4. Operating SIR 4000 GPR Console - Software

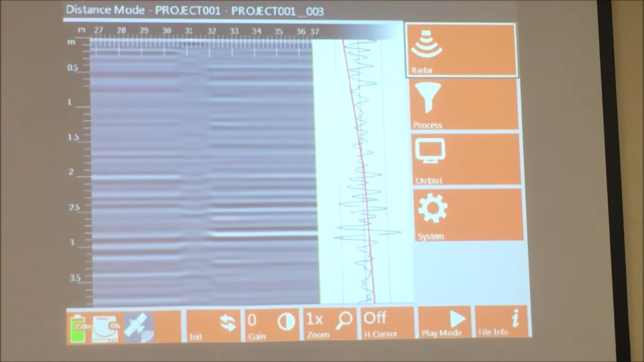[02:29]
So what we have here, so radargrams they have nomenclature for radargrams.
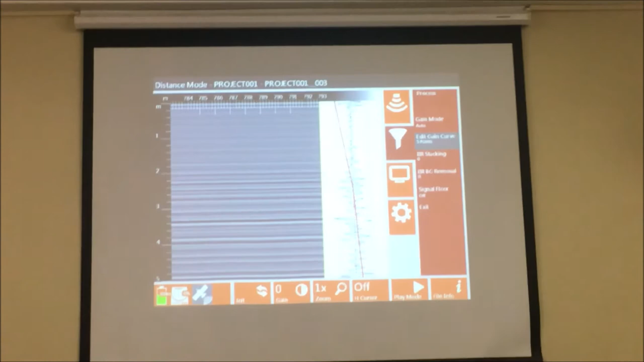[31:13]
So we've got more points on the screen than the resolution on the screen.